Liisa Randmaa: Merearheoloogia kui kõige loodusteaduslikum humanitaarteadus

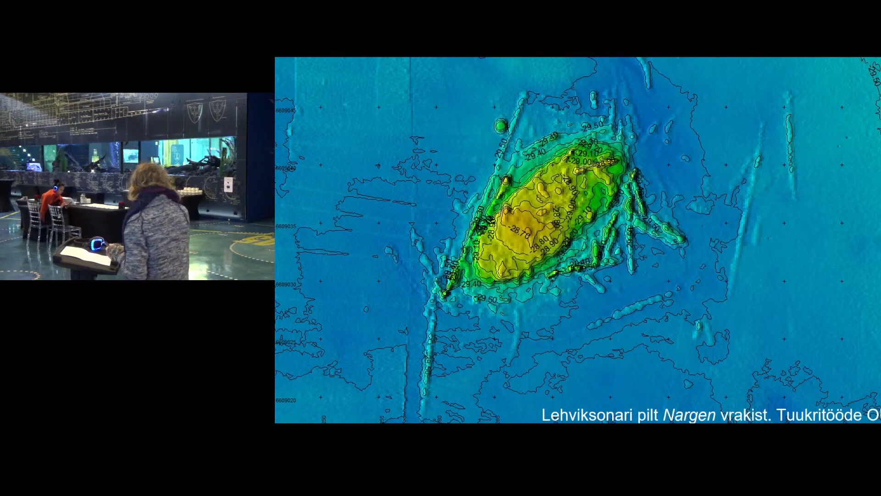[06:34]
Et mida me siit praegu välja võime lugeda on see, et praeg on üsna hea tervik. Tema ümber ei ole väga palju eristuvaid osi, et tõenäoliselt ta ei ole näiteks pooleks läinud upumise käigus. Ja saame siis teada ka täpsemat sügavused vrakil. Et siis kollased on madalamad kohad ja sinised on sügavamad kohad.
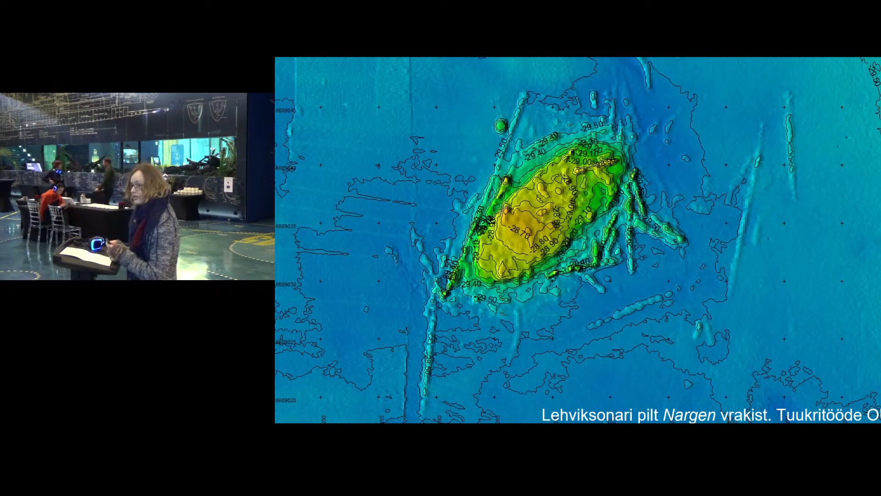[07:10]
Ja sellest edasi võiks siis juba sukelduda. See pilt on umbes samasugune nagu alguses oli, et umbes samasugust varustus siis kasutatakse seal.